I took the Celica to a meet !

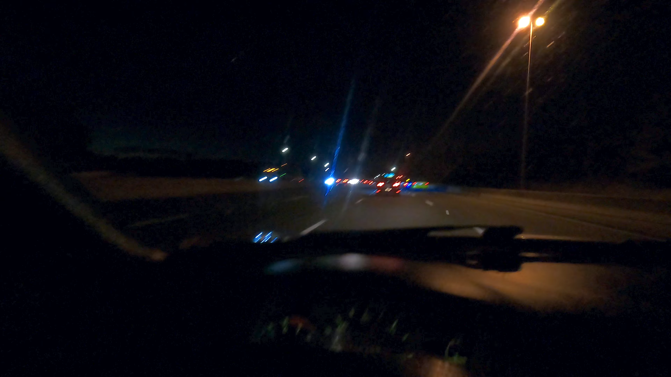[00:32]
Got my boy Trevor in front of me. Got my girl in the daily behind us. We're gonna record a little bit of footy tonight.